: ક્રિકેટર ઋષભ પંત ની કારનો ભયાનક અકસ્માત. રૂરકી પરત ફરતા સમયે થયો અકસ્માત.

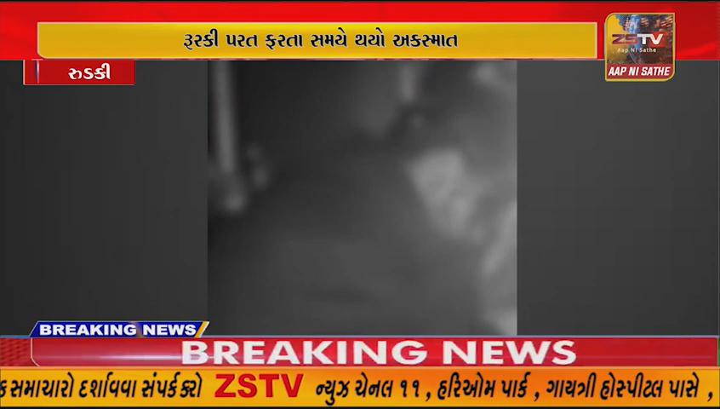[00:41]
रेल साथे अथडाया बाद कार लगबग पांच फोट कुदी गई